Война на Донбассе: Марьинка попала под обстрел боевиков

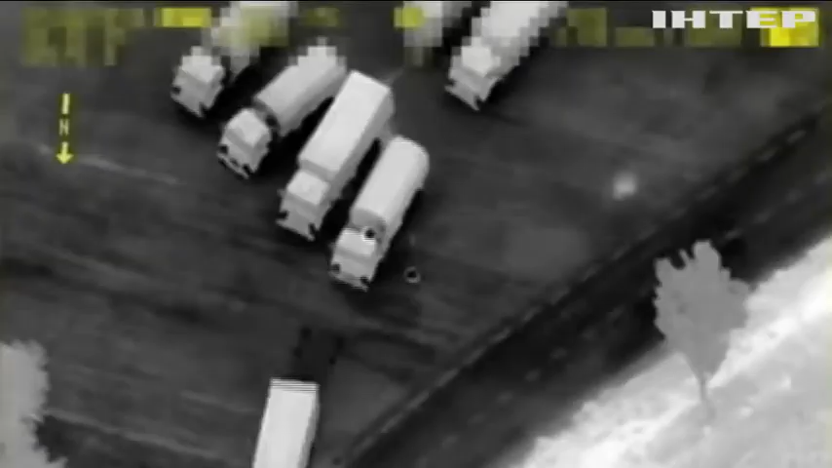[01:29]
Границу они пересекли на оккупированном участке, что в фурах неизвестно.